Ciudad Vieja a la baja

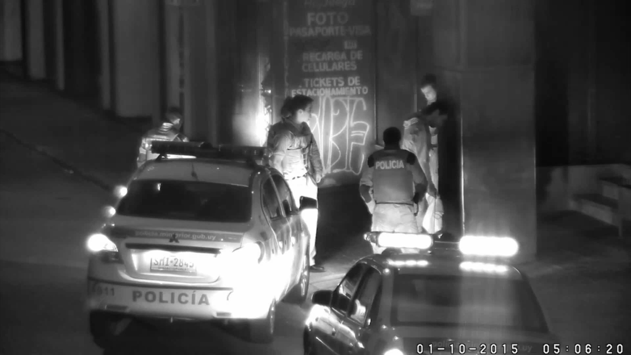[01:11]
que también se va visualizando en la pantalla de la computadora.